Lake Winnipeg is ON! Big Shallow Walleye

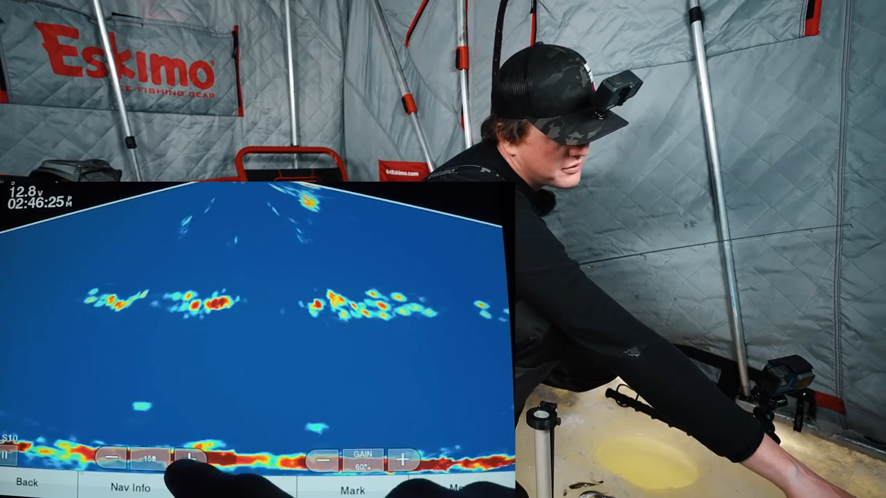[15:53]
i can see the bottom nicely but i'm not seeing what's off to the edge so that's a reasoning to just bump out a little bit further maybe bump out to 25 i'm not going to get that same close-up zoomed in shot when the fish rolls in but then i can see that much further i can see 12 feet out to the edges when that fish does roll in so
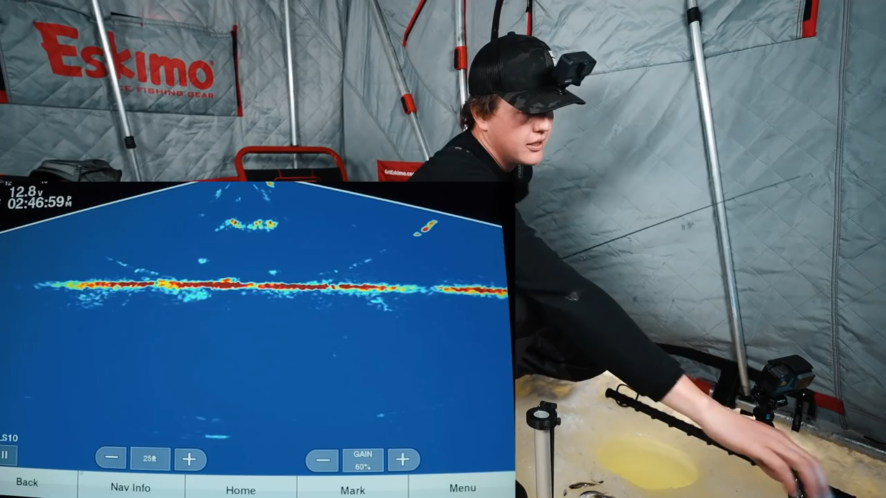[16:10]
so yeah what you can do is you can keep it zoomed out and then just you know zoom in when things happen tvg so
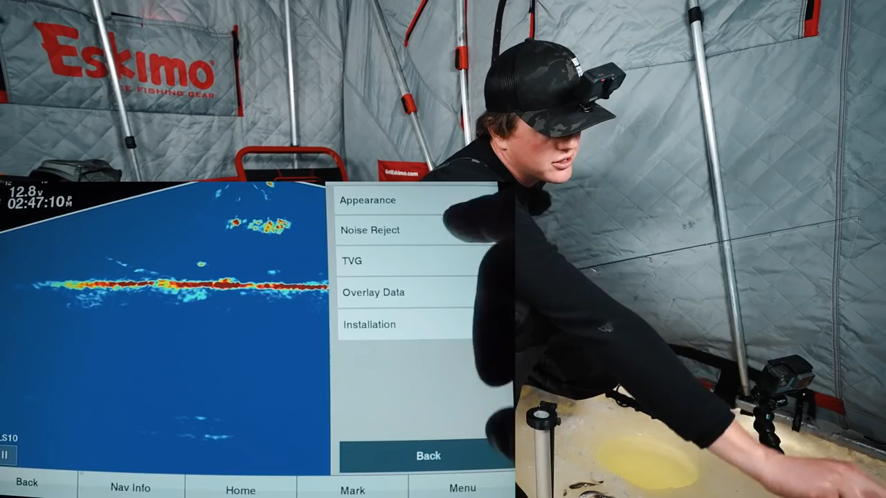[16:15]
that's time varied gain what the tvg does is it essentially
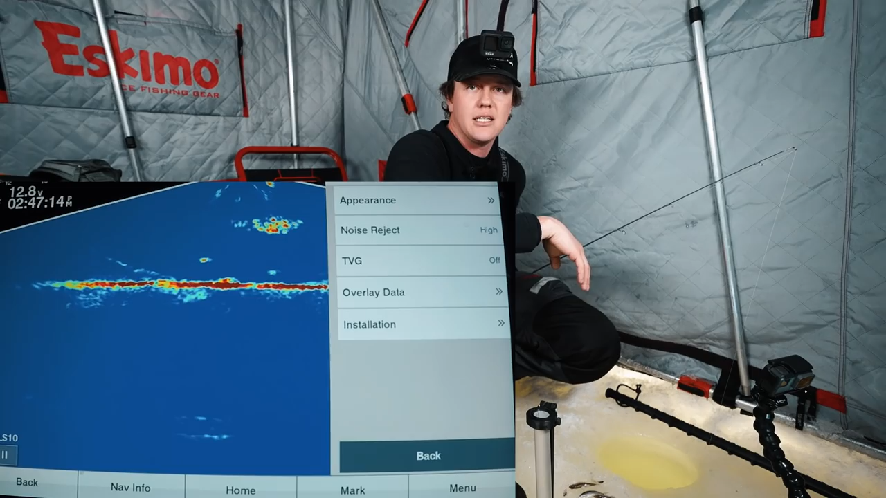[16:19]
um will lessen the gain right below your transducer so sometimes you'll get that strongest return right under um if you want to just kind of tone down
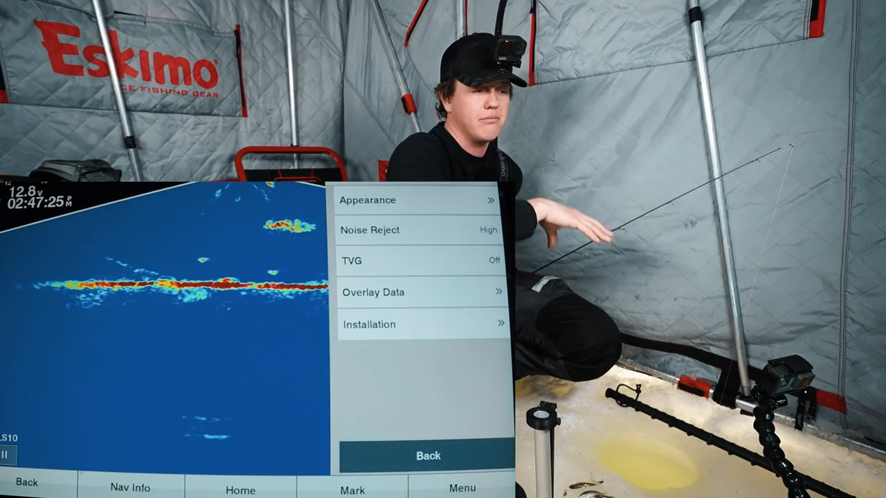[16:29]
the the return right under your transducer so it's a little more of an even gain across the across the board then you can play with tvg so you can go tvg low medium high and as you can see it kind of just knocks out that that power so i'm keeping
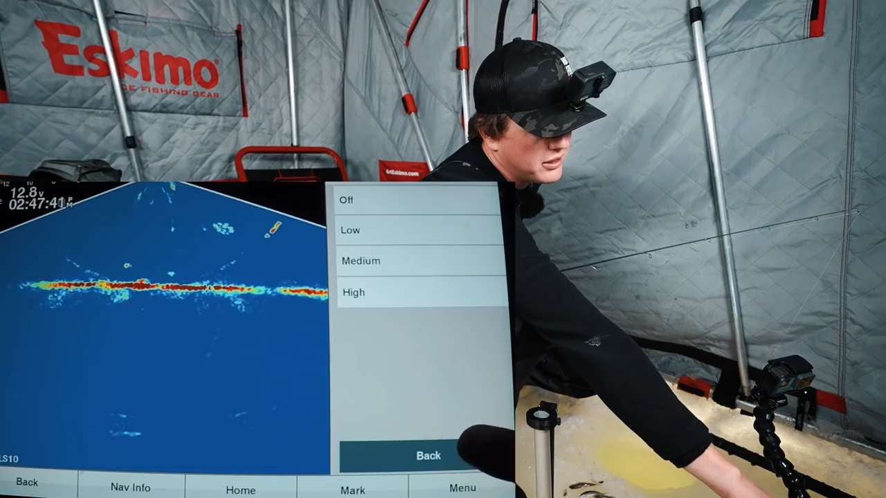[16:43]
tvg off i'm keeping noise reject on high i
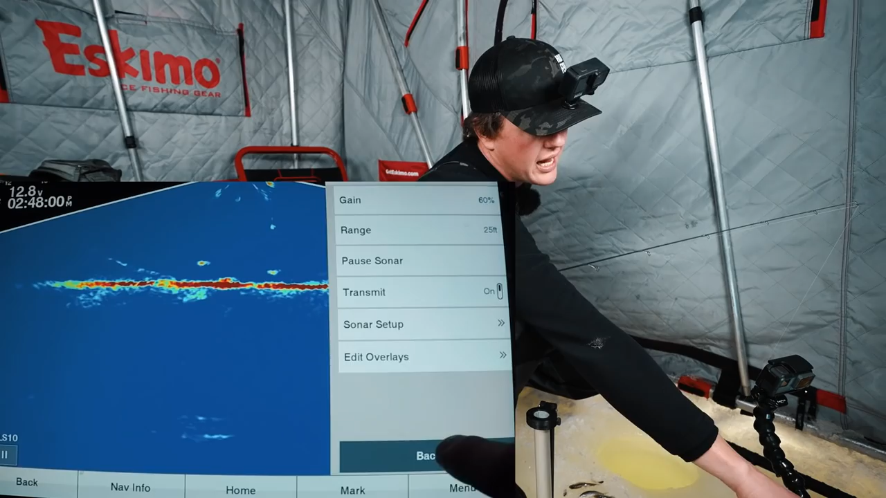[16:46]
can clean up the image even more if i want i can drop that gain down and it cleans up the image you can still see the lures and everything i'd
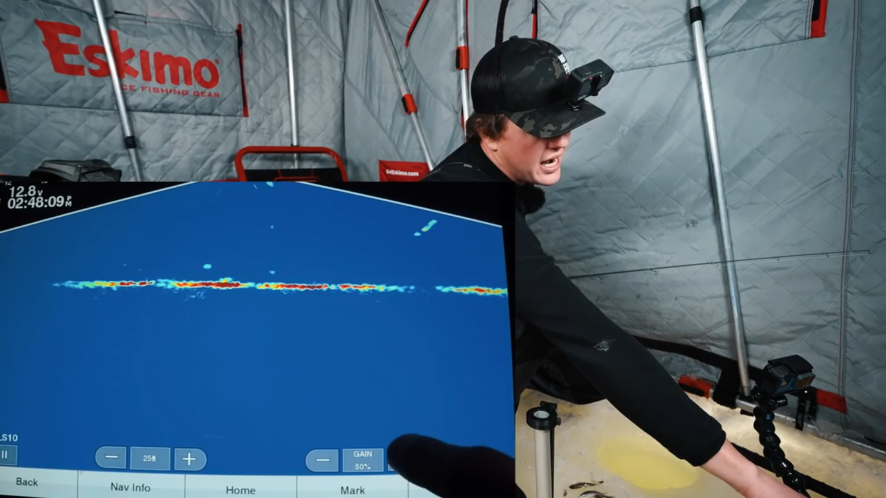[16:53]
rather sacrifice a little cleanliness of an image to see that fish a split second sooner
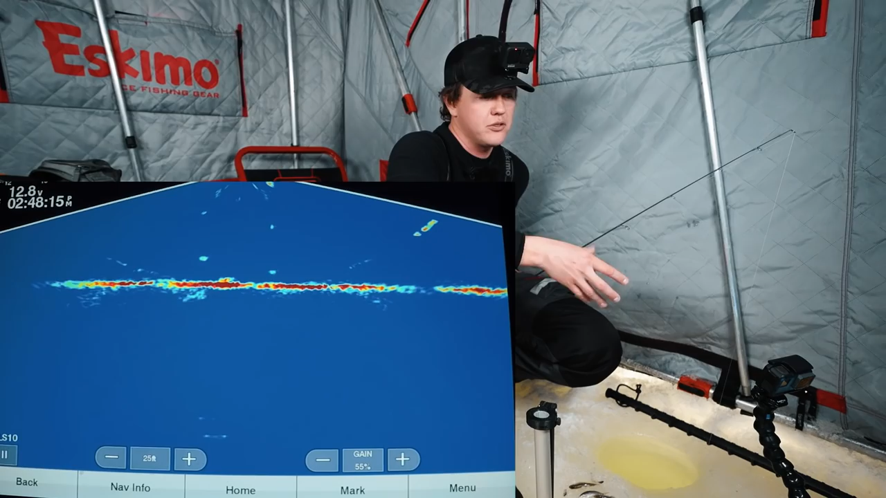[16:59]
so i'm okay dealing with a little more mess a little more clutter on the screen to make sure that it's marking my jig better it's marking the fish better so a lot of the time i have my tvg off noises on high or medium and then i'm just playing with the gain but it's all based on the situation you know
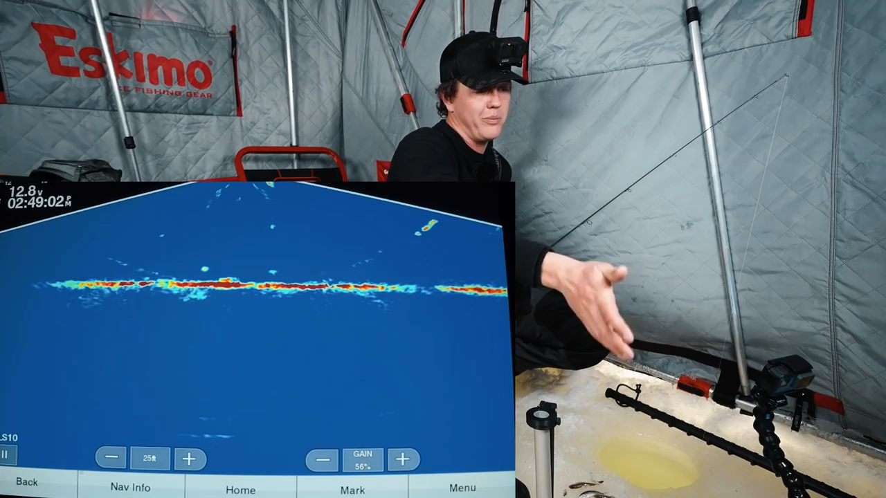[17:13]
based on the type of bottom and and how deep you're fishing all those things hopefully that helps answer some of your questions
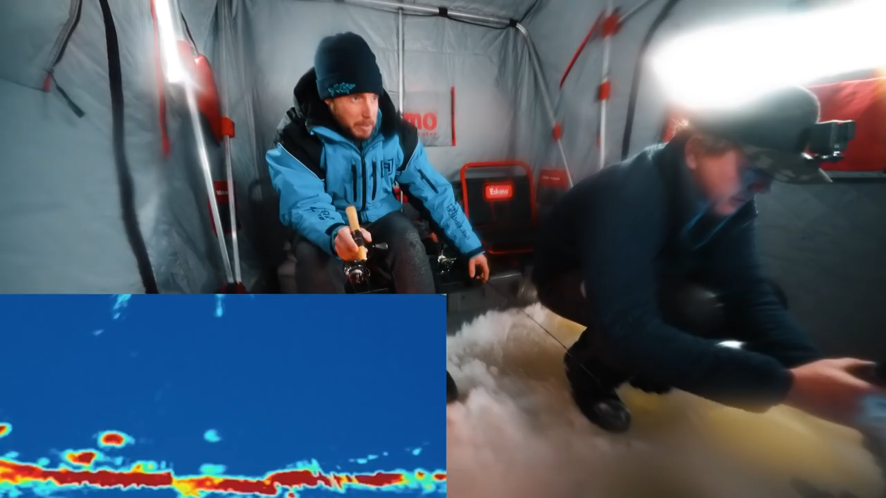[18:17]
oh cool one of them to cooperate today like that one that one that's right there the one that's eat the dead stick hit him hit him oh i thought you were grabbing yeah i
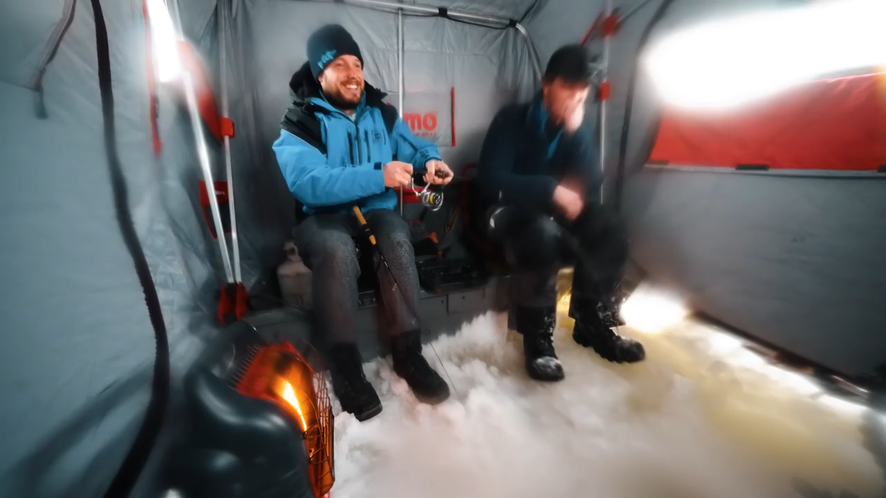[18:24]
wanted to watch you struggle with the wrong hand that is not the technique uh are you keeping any more no you're good well
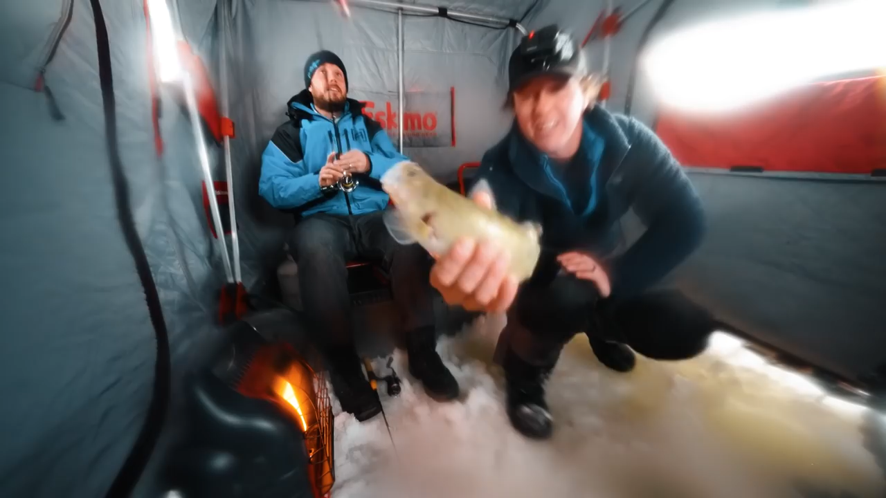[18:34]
we moved matt found some fish for me with the 360 and uh yeah he's gonna fish with us for a little bit more and then he's gotta go home for dinner
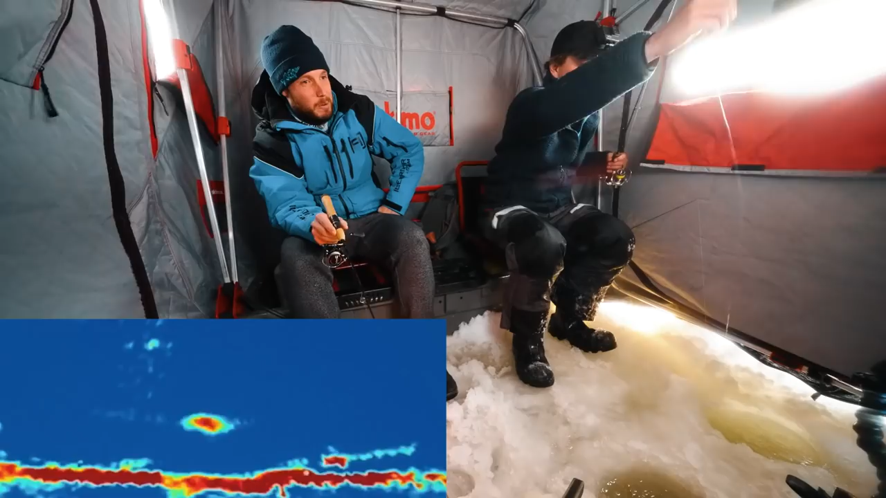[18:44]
oh that's a good one yes